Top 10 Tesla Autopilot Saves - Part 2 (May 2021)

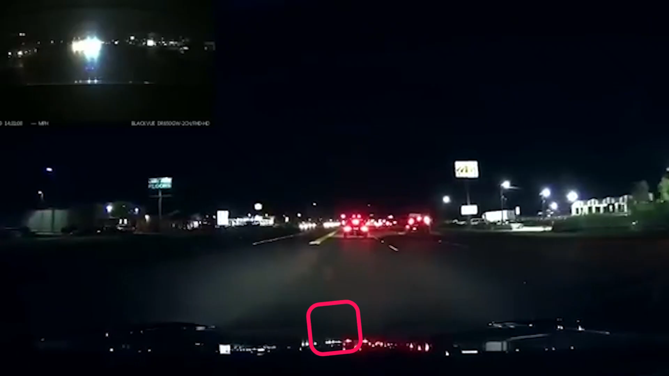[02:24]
The driver in this clip wasn't paying attention when the vehicle in front of him stops at the stoplight. To avoid rear-ending this car, his Tesla slams on the brakes.